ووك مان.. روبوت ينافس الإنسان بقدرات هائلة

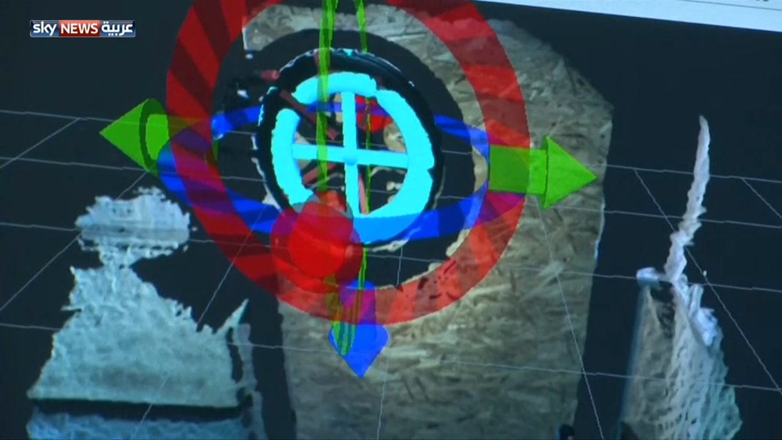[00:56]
Standing more than six feet tall, Walkman's head is fitted with a stereo vision system and a rotating 3D laser scanner to help decipher his environment.